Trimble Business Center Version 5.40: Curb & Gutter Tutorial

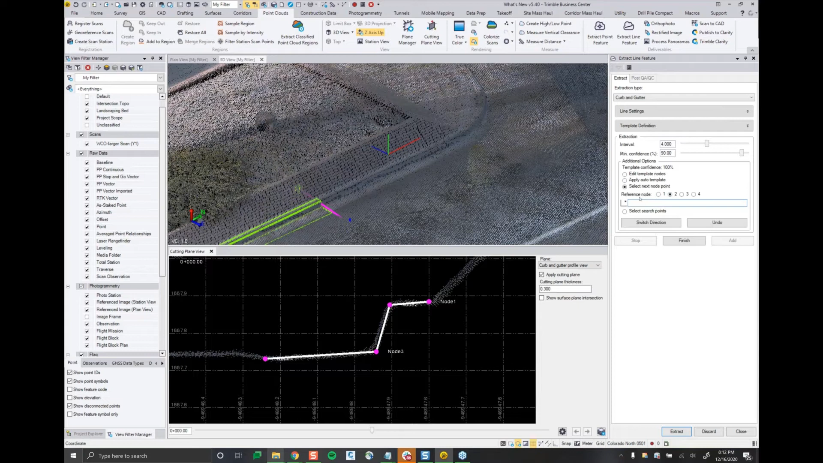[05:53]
the third option is the select next node point so I'll select that guy and what I can do here is go refer to a node so what I'll do is refer to node two which is the top of the curve here and I'll go ahead and basically match this
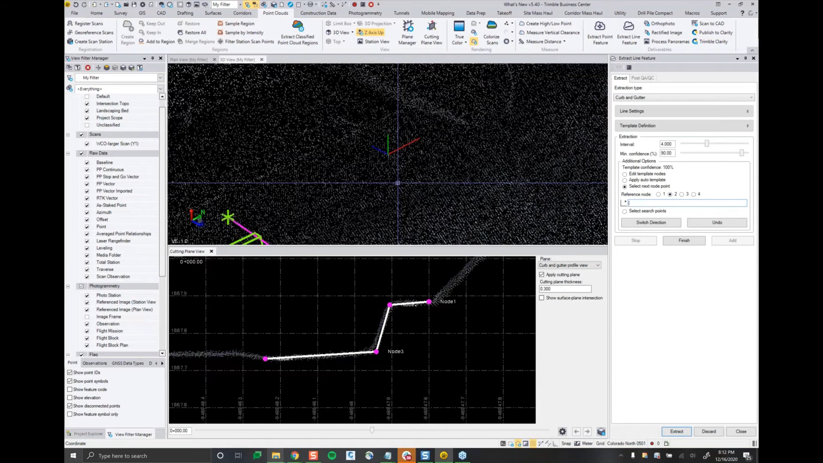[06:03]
template that I have to find all the way up to the point where this curve starts to happen
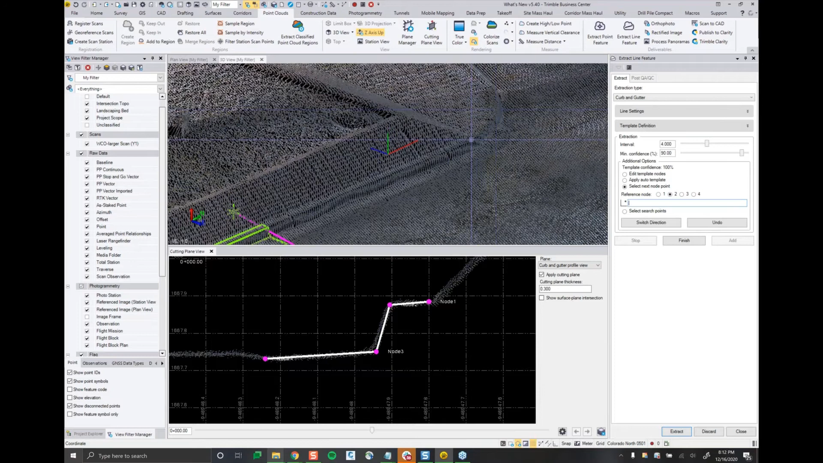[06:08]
so I'll zoom in here and I think this is the segment that I want to attach to
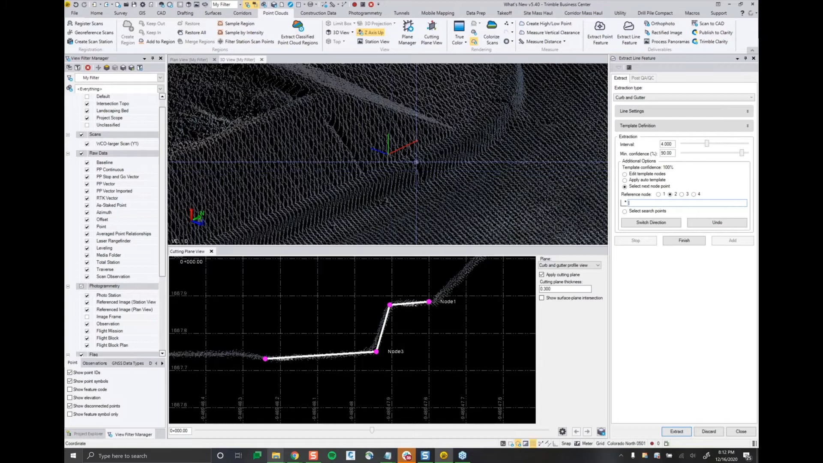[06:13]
and so I'll hit enter and as you can see I'm aligned
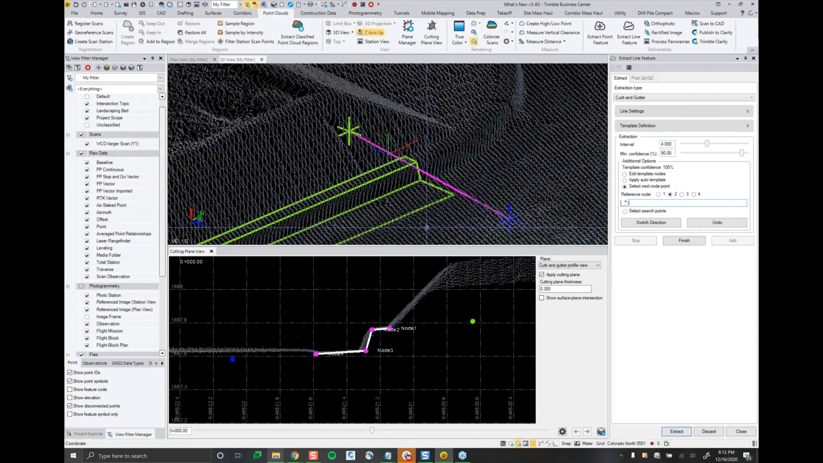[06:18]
to the end to the start of this curve and I'm ready to extract again
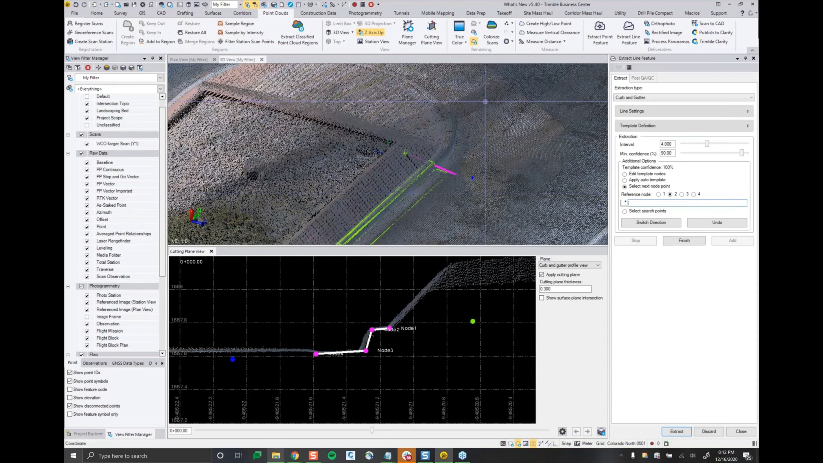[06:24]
the fourth option that's available to you is the select search points and this is a really good option made available
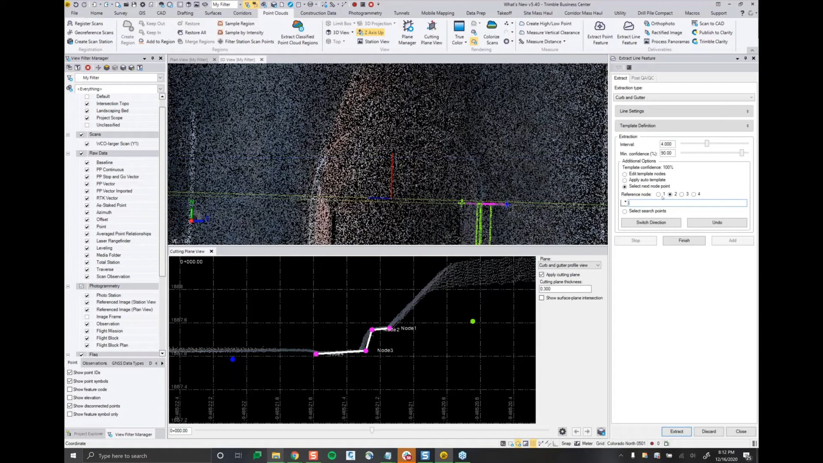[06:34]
to you in areas where data is sparse or you have these really hard turns around this bend or 90 degree turns you can come in here and basically just select right along the flow line or in the middle of the template that you defined and you're with each click you're defining the interval that it's going to extract it and I will say that I've ran a lot of testing on this and even without these select search points the extraction works just fine around this bend but I just want to demo these options for you I'll go ahead and extract
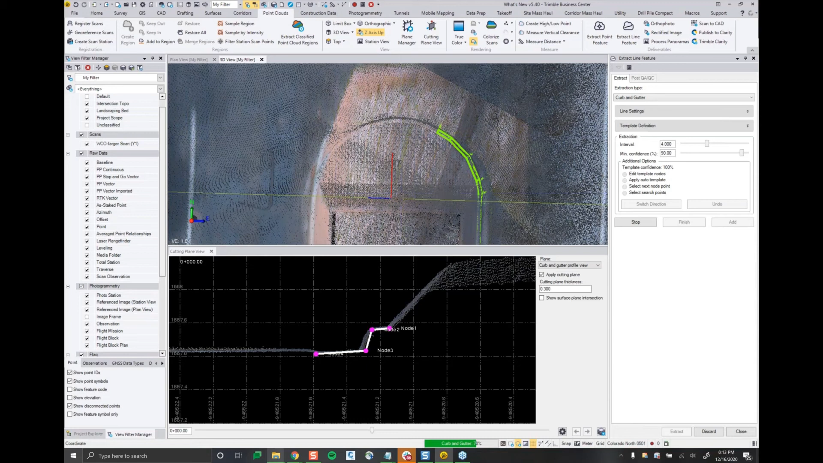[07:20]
and you'll be able to see each segment build out around here
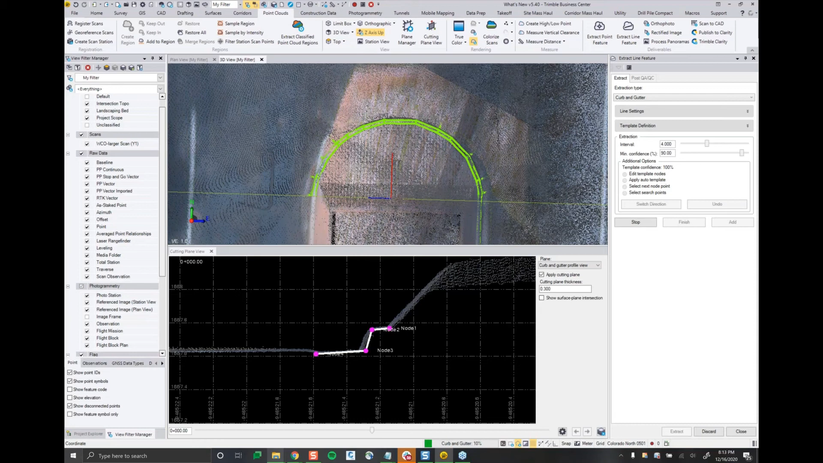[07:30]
once it hits that last point it will stop and then give me the ability to
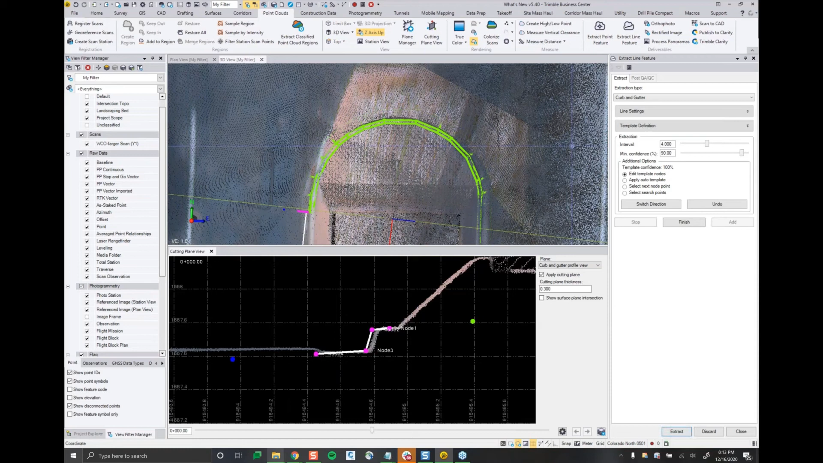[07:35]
continue along the other side so let me go ahead and zoom in here I'll do my third option here to select the next node point I'll get it back on that linear path
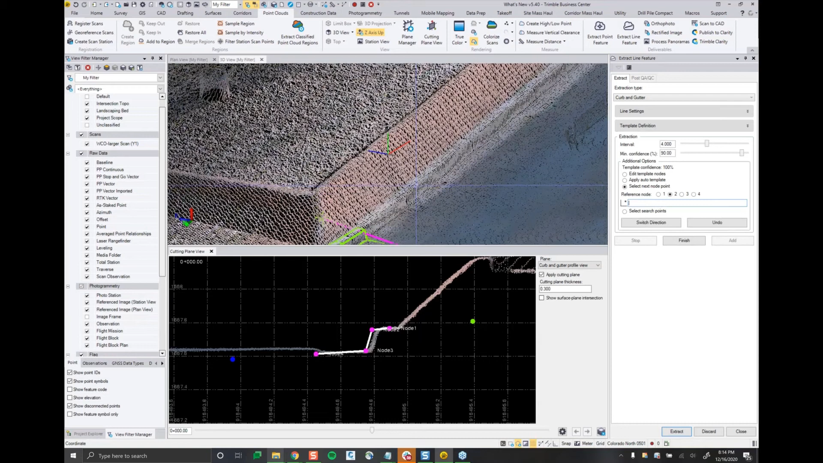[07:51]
make sure this works okay or aligns okay with the point cloud and I can hit continue to extract for now for the sake of time I'll just go ahead and hit finish
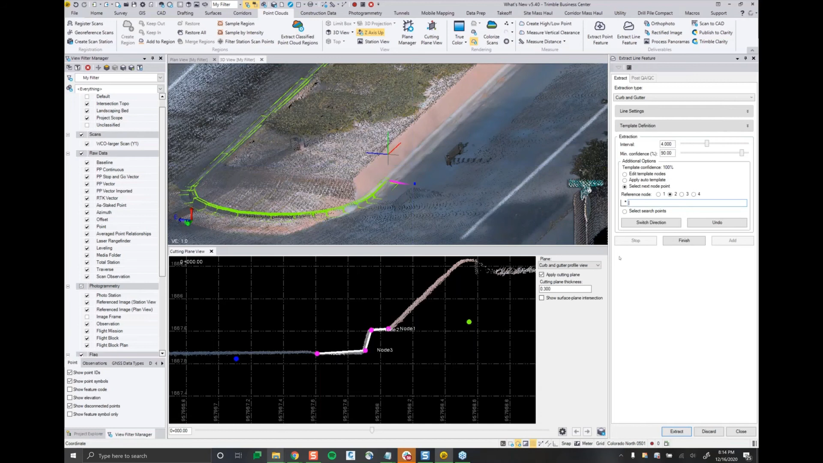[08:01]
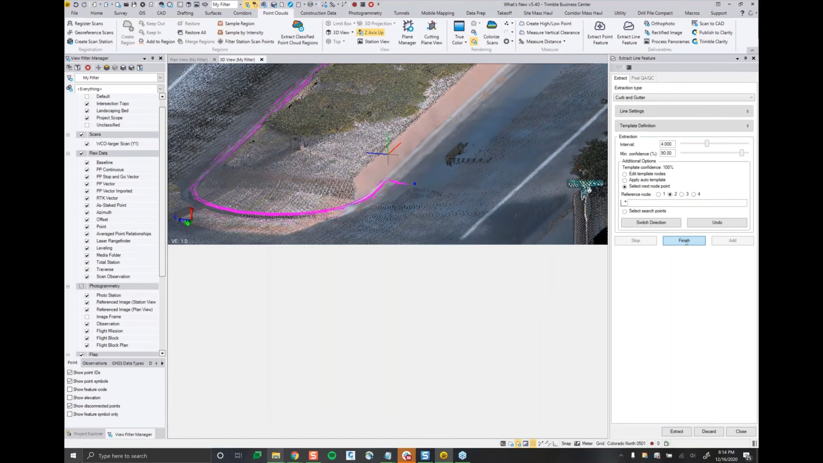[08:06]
once I hit finish I have the ability to go into my post QA QC tab over here
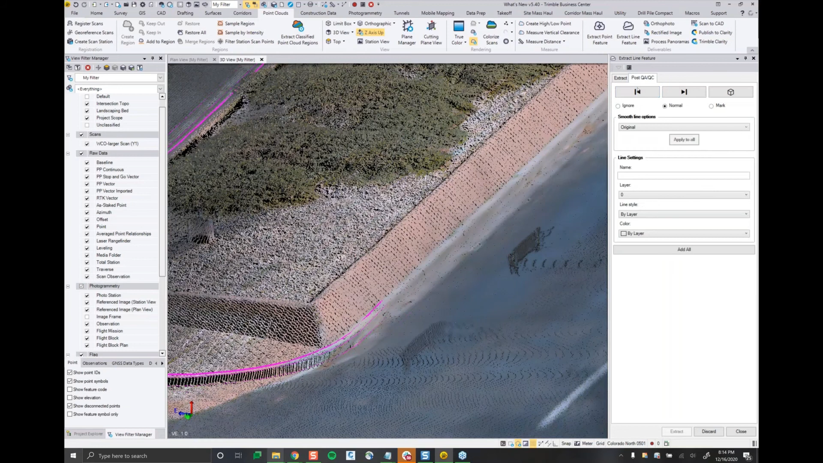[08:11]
at the top right and as you can see this looks if you're familiar at all with the point extraction tool we have today in TBC this is a very similar UI in the sense that you can shift over to each individual line and make your edits you can ignore them so let's say you have a curb and gutter pattern that doesn't have a fourth line you can come in here and pan over to that and say ignore you can mark it for later and then add in a limit box over here on the right hand side we also give you the ability to do the smooth
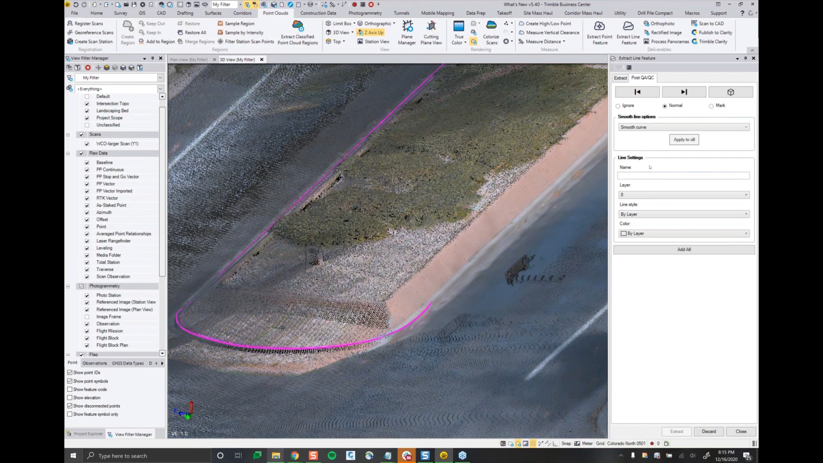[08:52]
line options to do a best fit line and also do a smooth curve you can do these individually or apply them to all I'll go ahead and apply them to all and I can come in here one last time again and set the line settings if I forgot it up front at which point I'll go ahead and hit add all
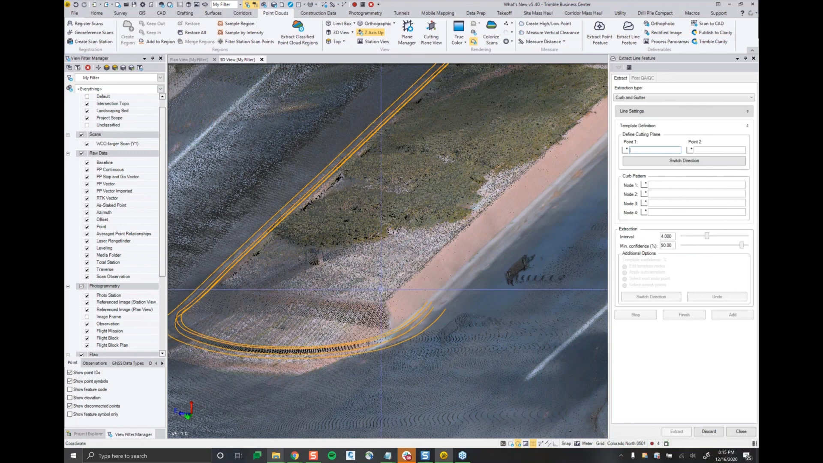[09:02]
and as you can see this lines up pretty well with my curb island